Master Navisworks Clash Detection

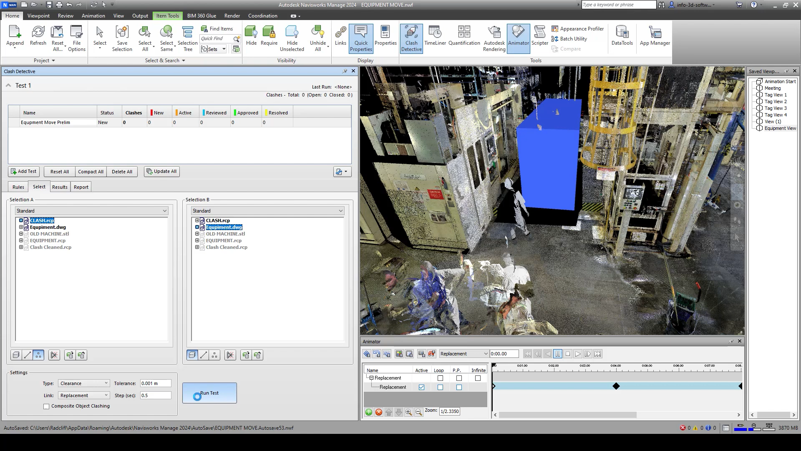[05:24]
So you can choose the increments. I'm going to choose just a half a second. And again, this is just up to you based on the project parameters. And I'm going to run the clash test here.
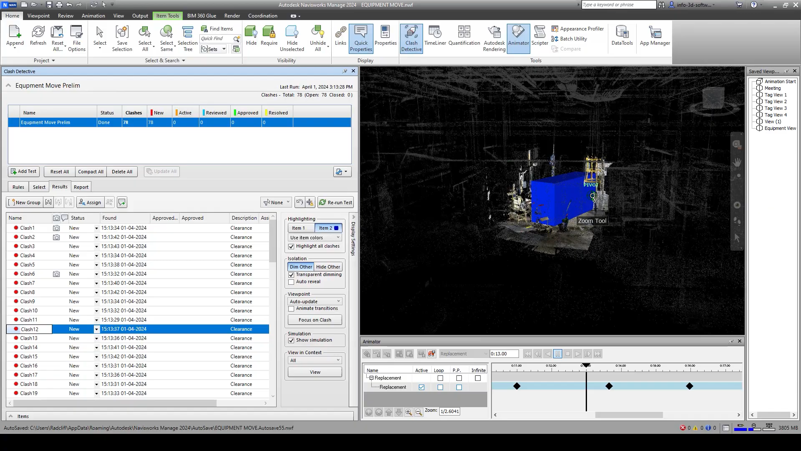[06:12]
So we've dimmed all the points that are not being clashed. And highlighted all the ones that are being clashed.
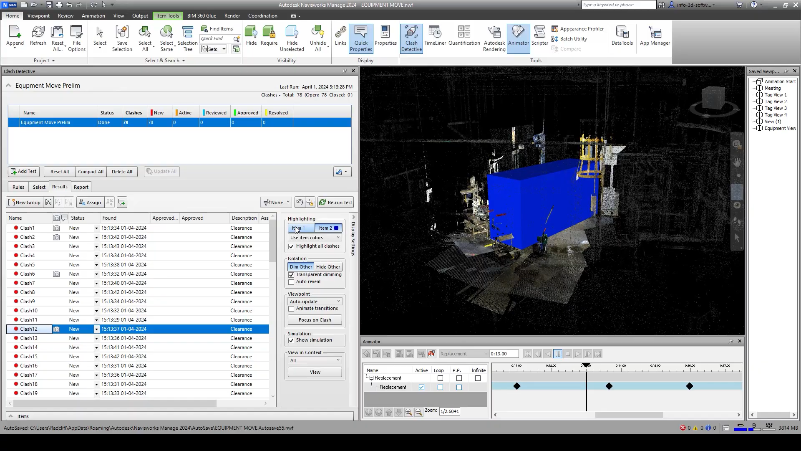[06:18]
And if you change again the colour, the orange points are the ones that
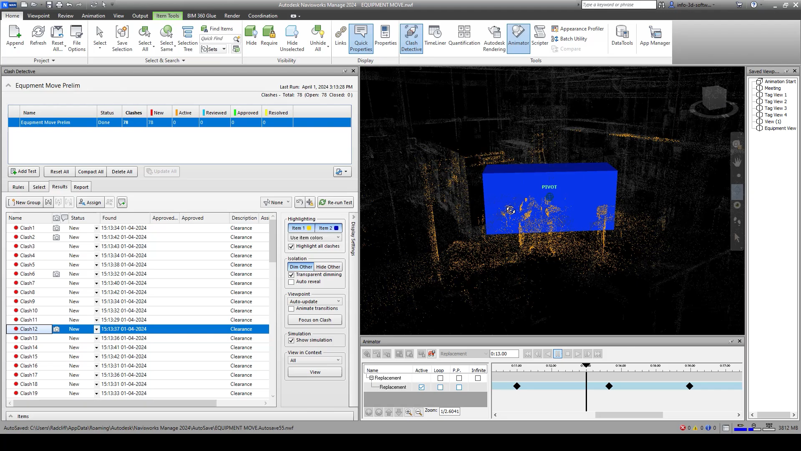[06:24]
are going to clash with that piece of equipment. So you can see there's a little bit on the cage ladder here.
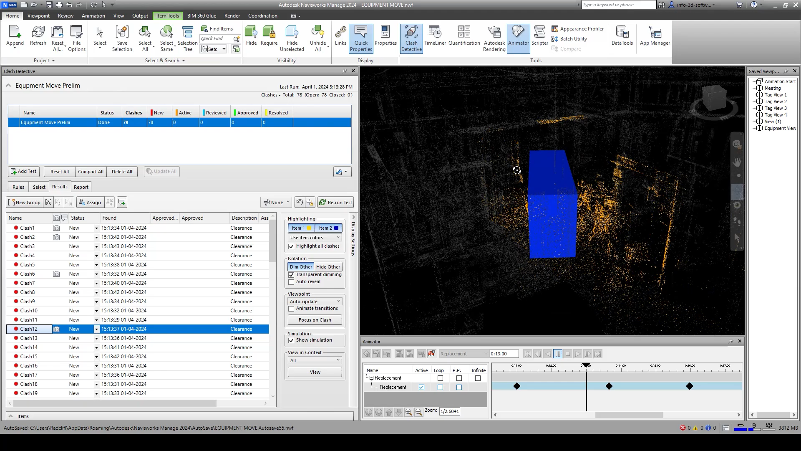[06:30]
So it lets you just kind of view a little bit better as to where your clashes are occurring.
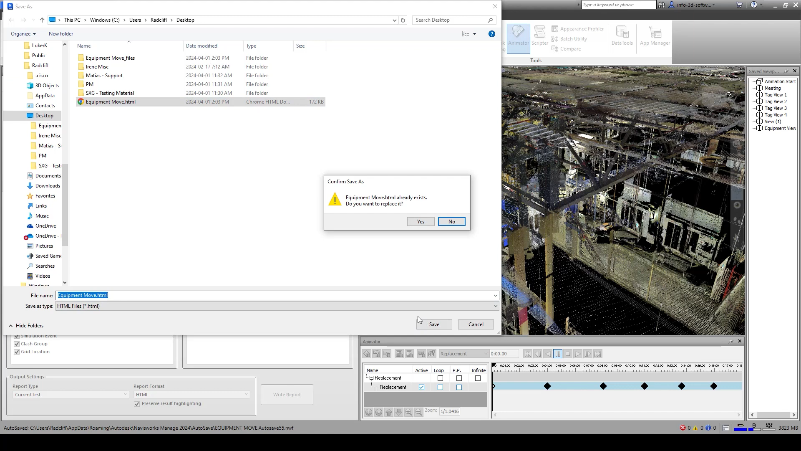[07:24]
Once you have your report, you can just write that report. I'm going to use that current test to HTML. And we're going to create that equipment move HTML. And it's going to capture all those points.
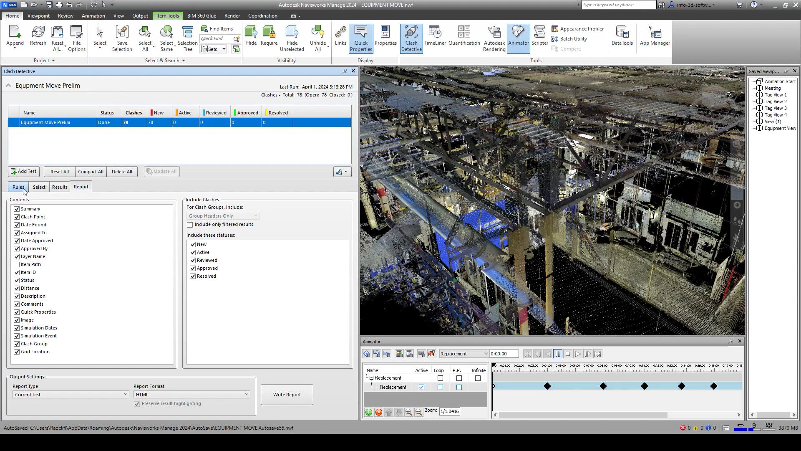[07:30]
Now of course if I had wanted to assign these, you certainly can. Assign them to somebody. Clean the bucket out of the way or any of the mess or the junk that was lying around there.
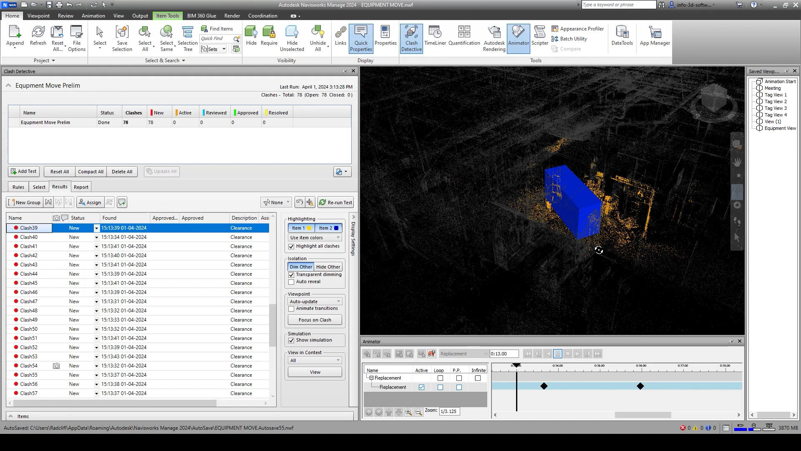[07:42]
Or you might have to assign a different person to come in and remove a cage ladder, a maintenance crew. So you can run just the typical assignments that you would do with a regular Navisworks clash report. So now what I'm going to do is I'm going to go back to our Navisworks page here.
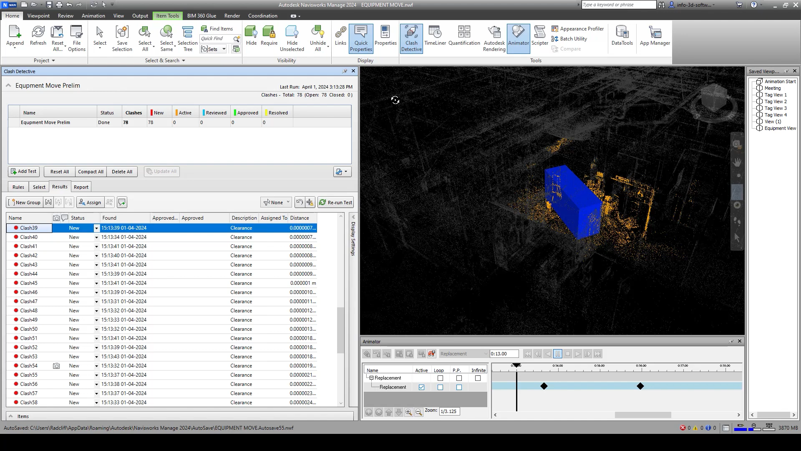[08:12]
And I'm going to go back to our equipment view again.
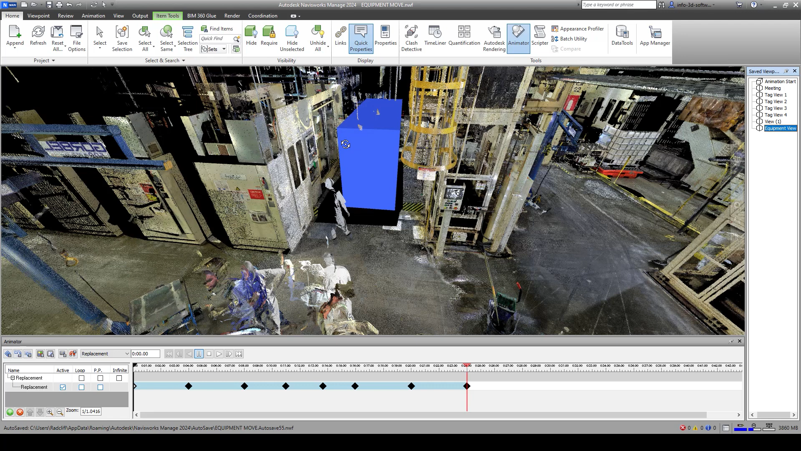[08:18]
So now I'm going to switch out the point clouds.
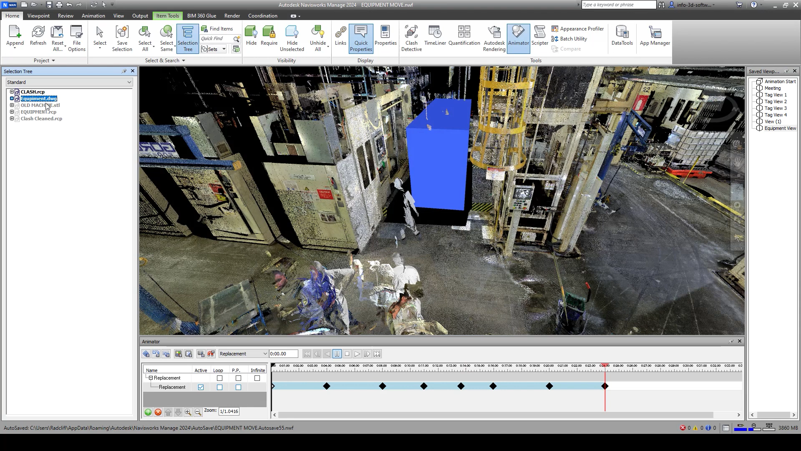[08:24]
So now I'm going to take out this clash recap file. We're going to hide this one.
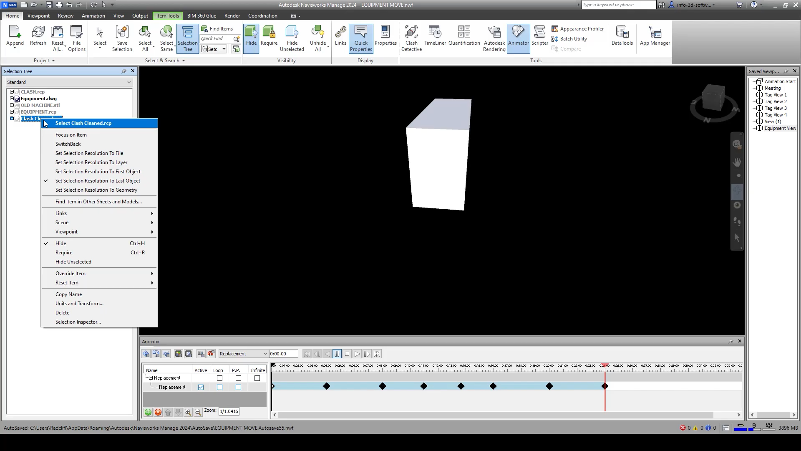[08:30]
And this time I've just gone through in my scene software and cleaned it up.
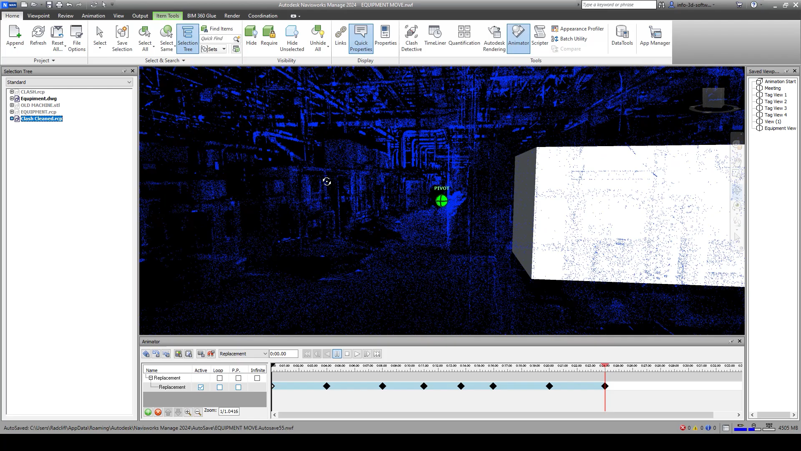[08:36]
So I've deleted all the junk that you see here. So ideally this would be considered, you know, you would clean this all up and then go out and rescan again.
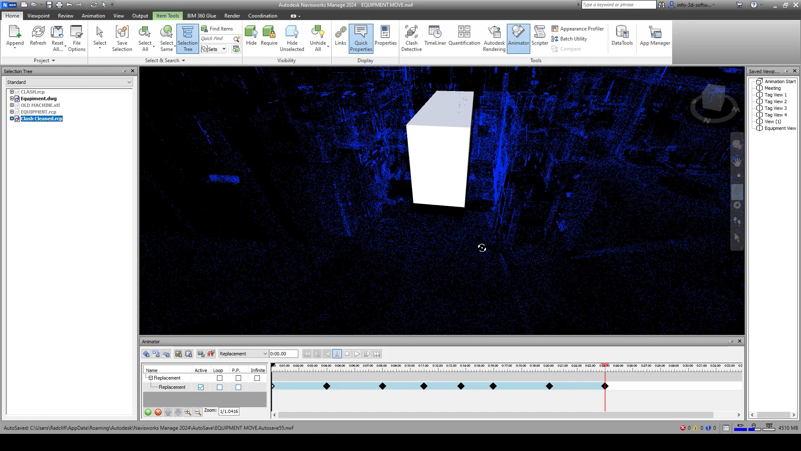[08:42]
So this is just simulating that rescan once the area is being cleaned up. And of course we can run the clash detection again.
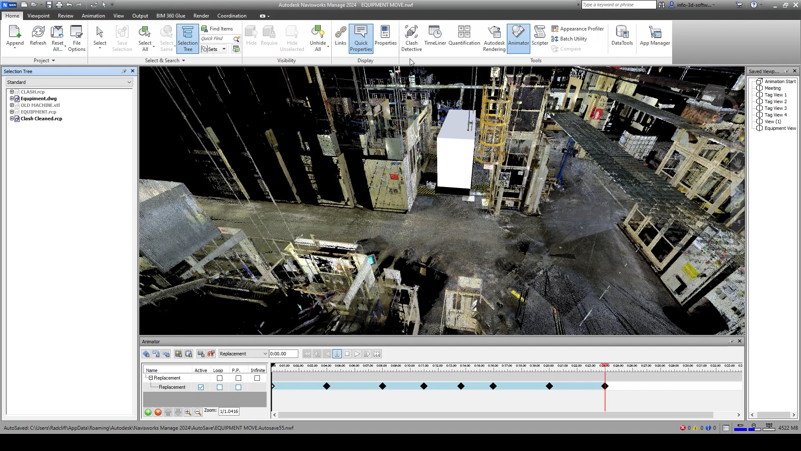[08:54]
So I'm going to add a new test. And we're going to choose the clash cleaned up this time. Again, we've got the points and we're going to run it against the DWG. And we're going to choose our replacement animation again.
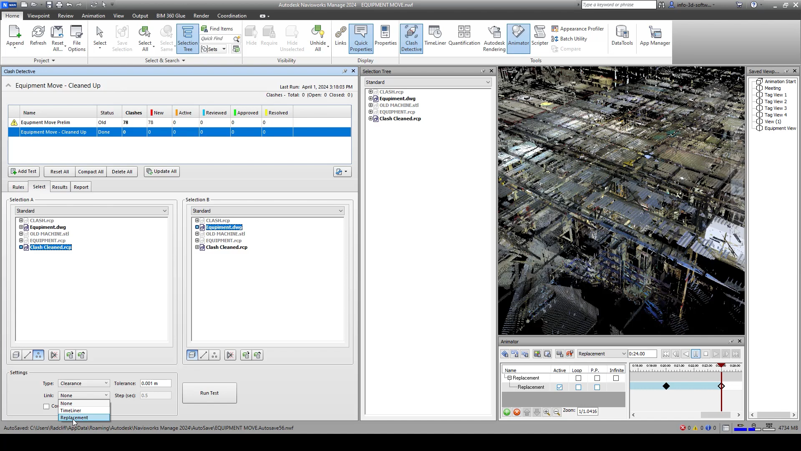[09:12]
And we're going to rerun the test. So this time we only have seven clashes.
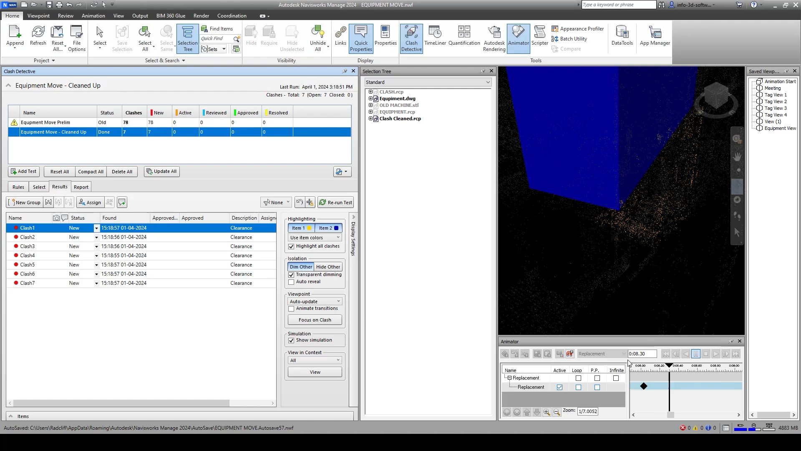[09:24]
So now we can look to see exactly where that would be and if it's something that we can avoid.
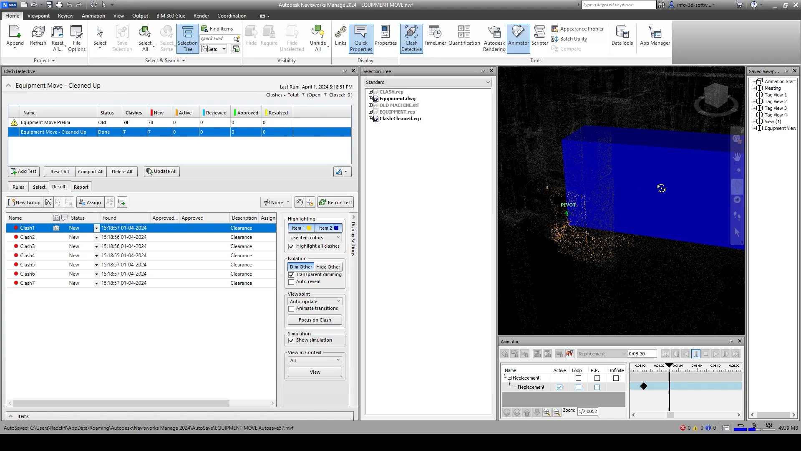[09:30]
So we can see this is just clashing with the platform that's below the machine. So that one's fine.
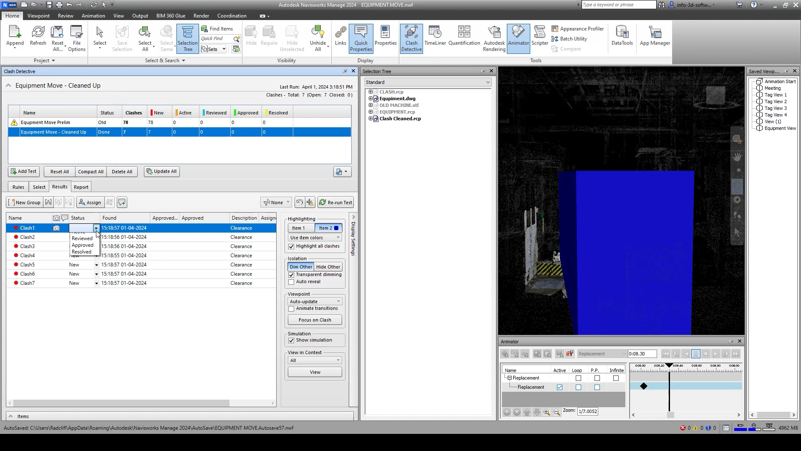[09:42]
We can just go ahead and say that one has been approved. And down here we're still clashing a little bit. And again, it's part of the original machine. It's just something that's underneath here.
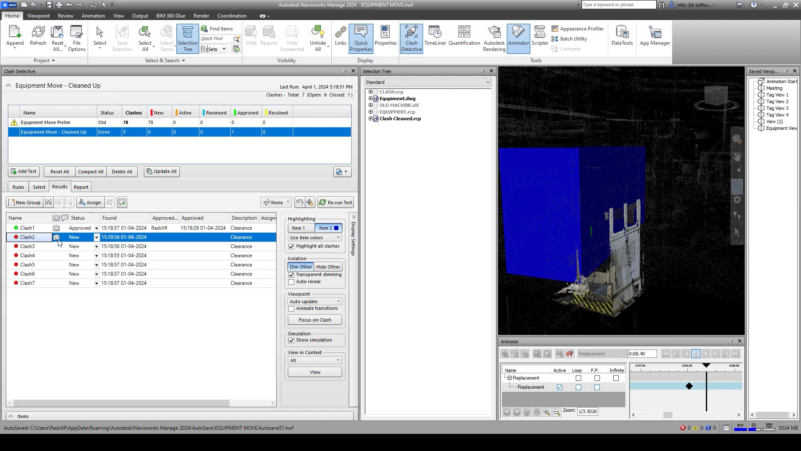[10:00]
So we can go ahead and approve this one or we can ask it to be reviewed. It's active.
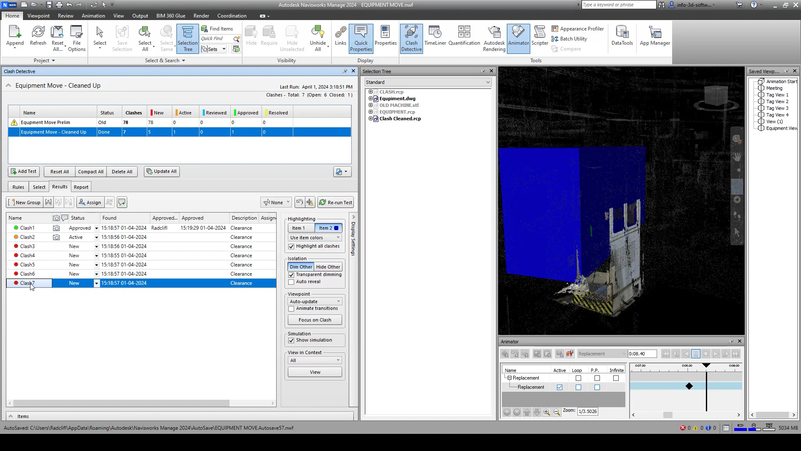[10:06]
And you can see all of these clashes are still around the same area.